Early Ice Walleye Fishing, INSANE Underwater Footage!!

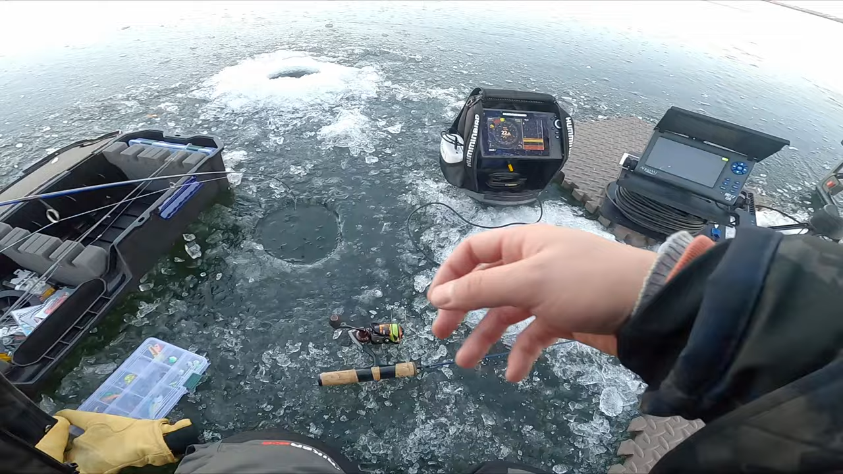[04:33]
there we go oh it's good size what the heck did you see that on the camera there we go walleye